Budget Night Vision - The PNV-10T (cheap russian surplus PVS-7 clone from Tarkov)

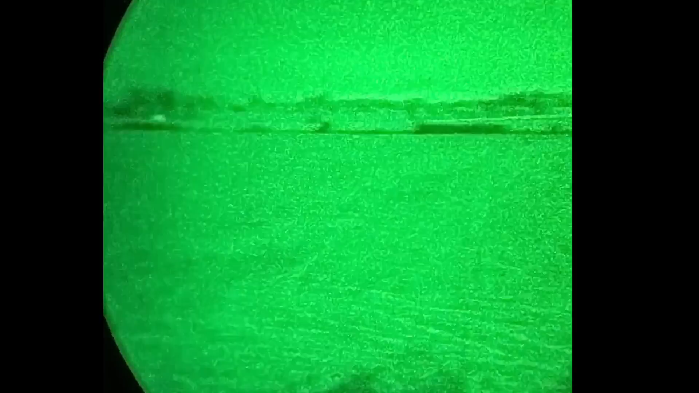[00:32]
The PNV-10T is a Russian biocritur night observation device made in the 2000s, maybe in the 90s, don't know.
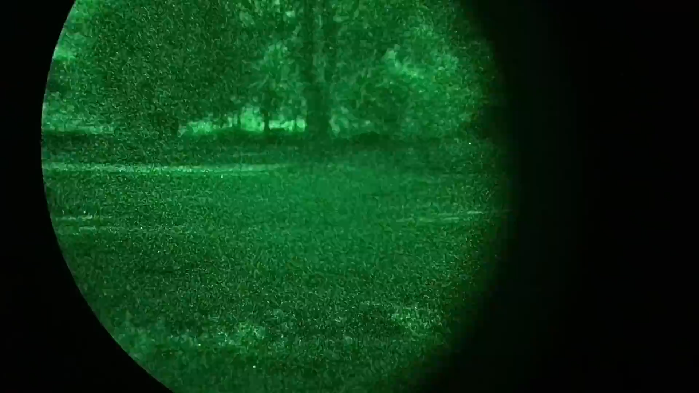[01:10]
it has a microchannel plate since you can see the onicone pattern when looking at bright light sources,
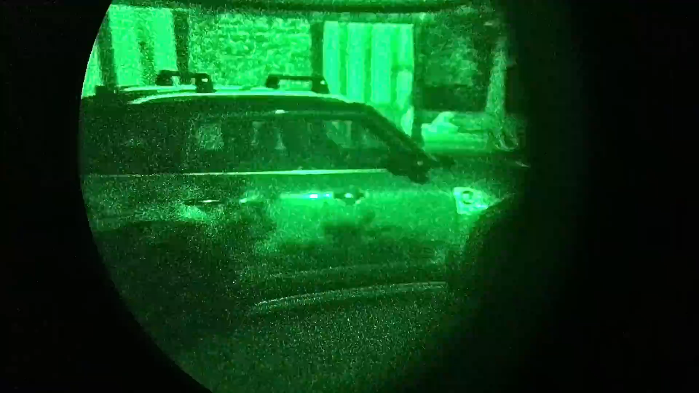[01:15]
which I do not recommend doing in any way whatsoever if you don't want to get blends.
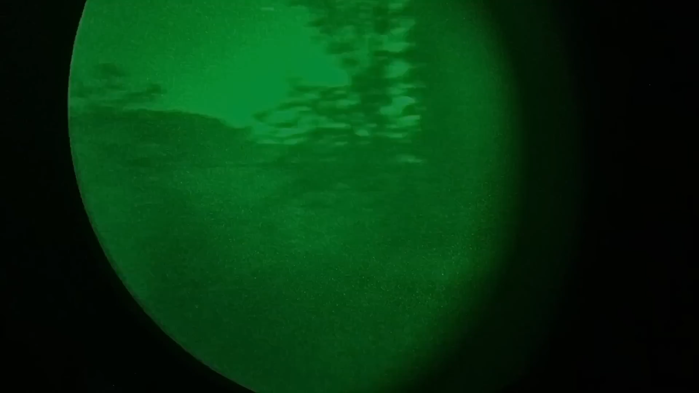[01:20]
The thing works, I've heard people on the internet saying that it has similar performance to the Photonis XD-4 tubes,
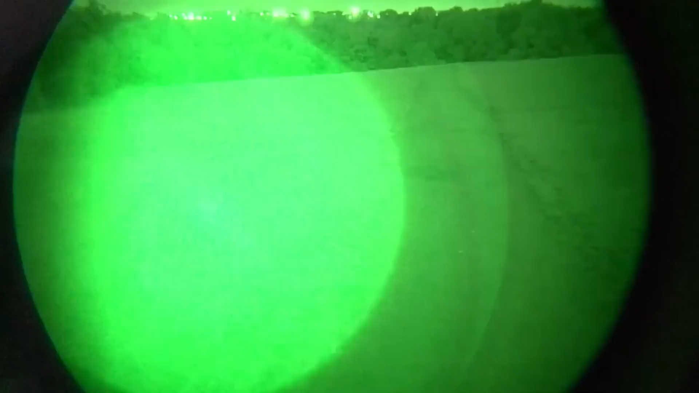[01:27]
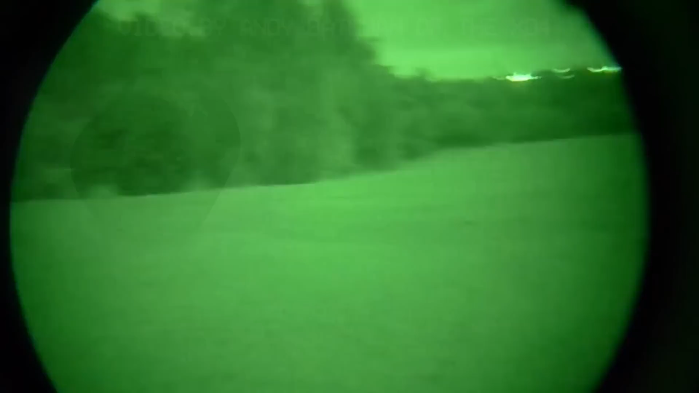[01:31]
meaning around 1200 FOM, which is your typical entry range for cheap Gen 2 Night Vision.
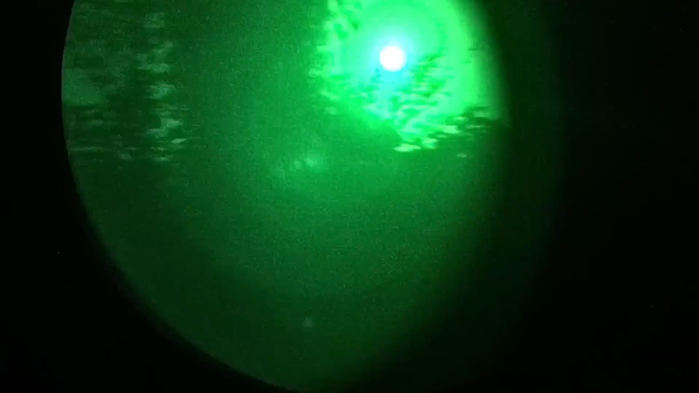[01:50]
Most of the problems are related to the housing, and not the tube.
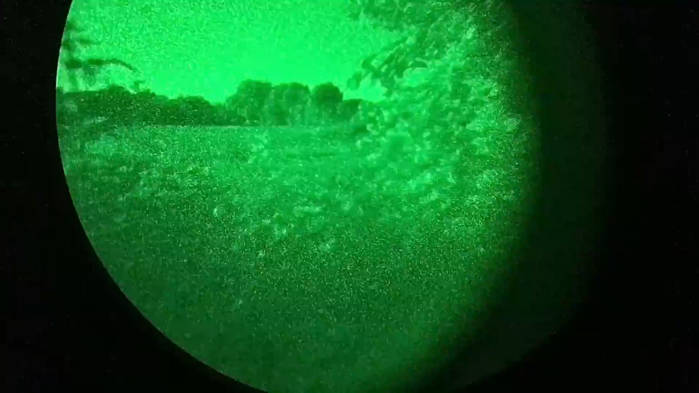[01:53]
Although I can say that my tube has pretty bad signal to noise ratio, I don't really give a shit because I think it looks cool.
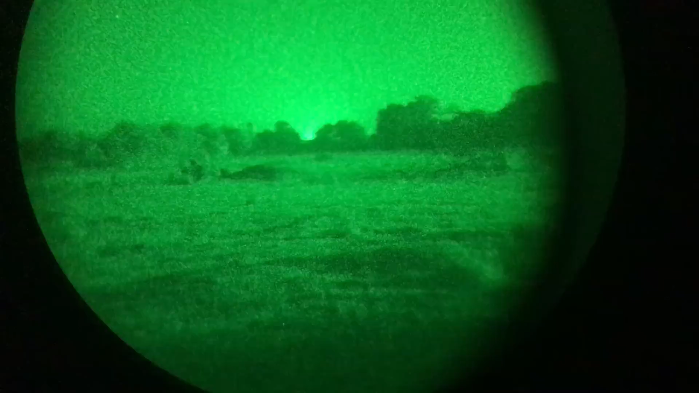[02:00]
There is a very big problem with the eye relief, and specifically the eye box on this unit.
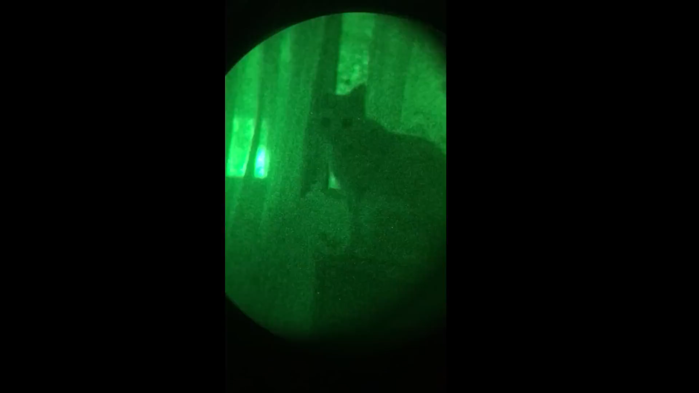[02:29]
The other big problem with the FOV is the fact that you can't see the full image through one of the pods.
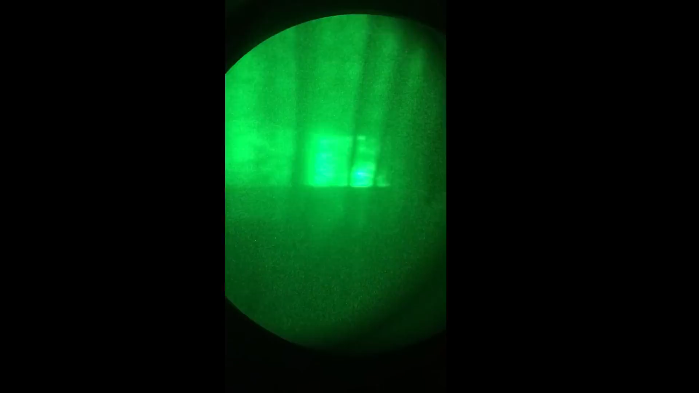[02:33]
This is really apparent when looking at any of the footage I took through the unit,
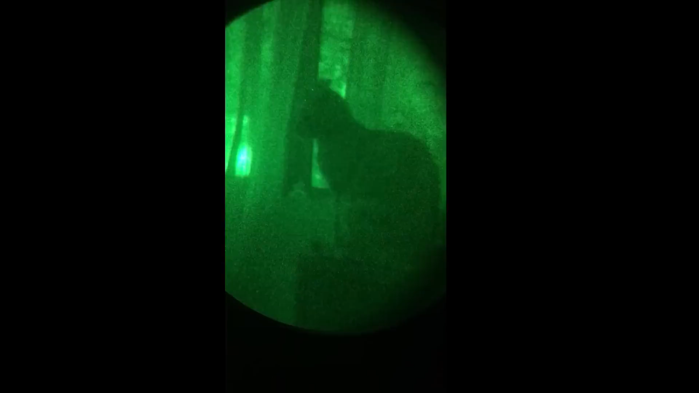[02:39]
and changing the IPD only makes it worse.
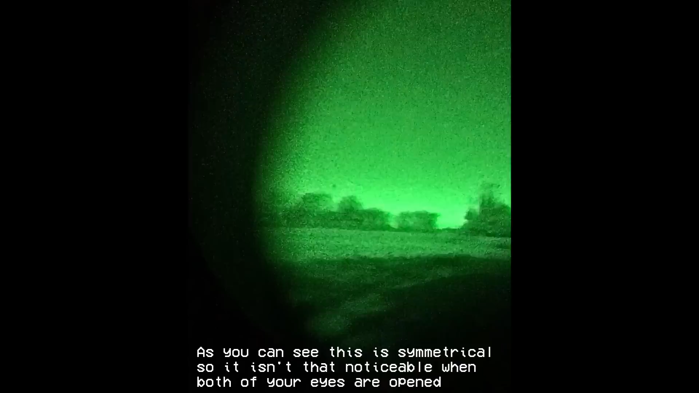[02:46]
This can get really annoying.
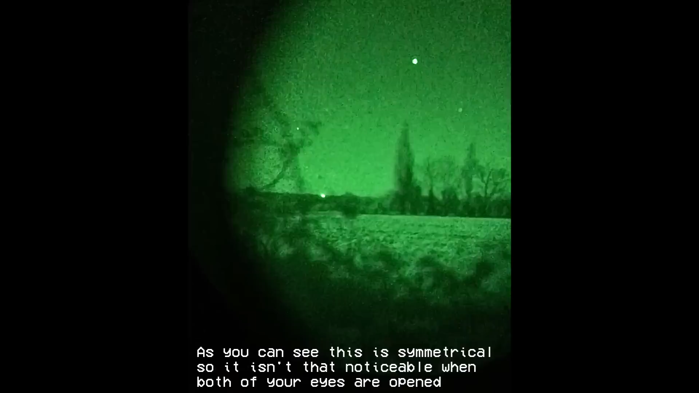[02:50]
Another problem is the fact that it is a biocular system, that comes with all its works.
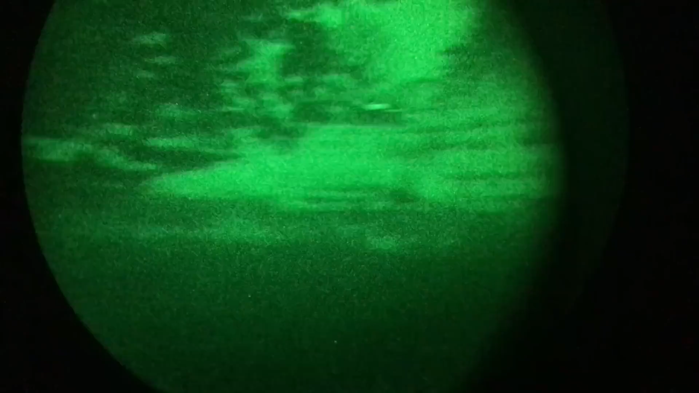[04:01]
Turns out, the lens assembly that splits the image into the two ocular lenses shifted.
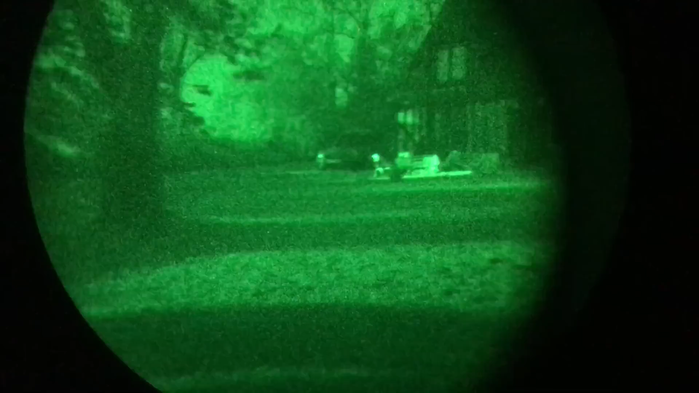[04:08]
Somehow, it was built on small rails with four tiny screws to keep it in place.
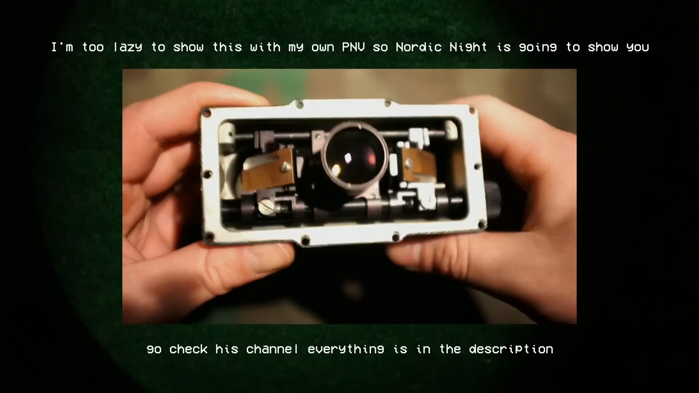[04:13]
I fixed it, but ultimately a ton of dust got into my housing,
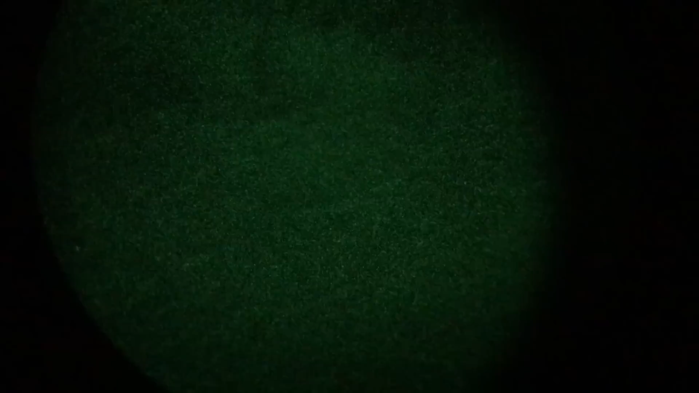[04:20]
and I have to constantly open it to clean it so that I don't have a massive hair in the middle of the foster screen. But the biggest issue with this system is definitely the weight.
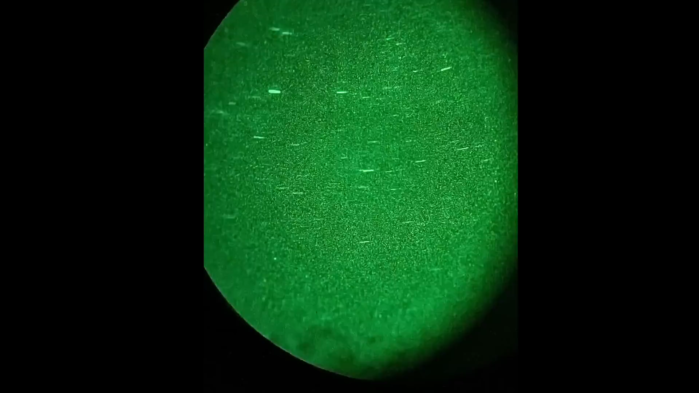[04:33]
At about 27 ounces, it is heavy,
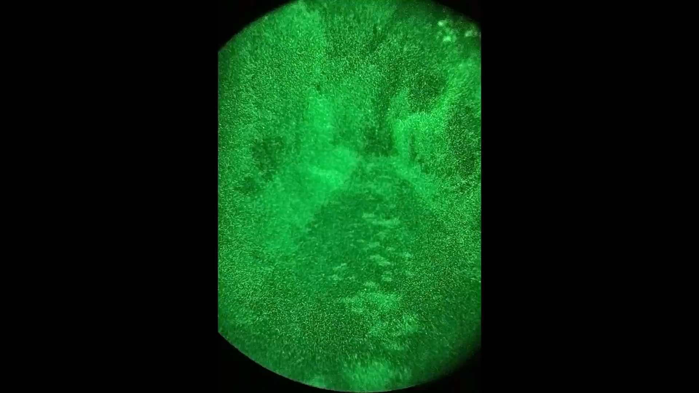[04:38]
and if you don't have a good amount of counterweight,